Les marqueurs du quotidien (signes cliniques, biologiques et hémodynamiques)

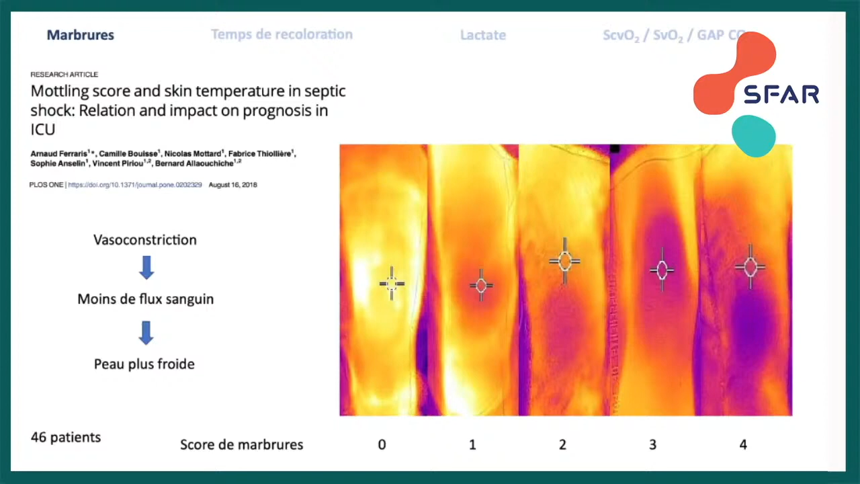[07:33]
On a une stase de sang qui devient de plus en plus froid. Et c'est vrai que cette peau, la température de la peau, peut être corrélée au score de marbrure. Et c'est ce qui avait été montré dans ce papier de 2018 par l'équipe lyonnaise.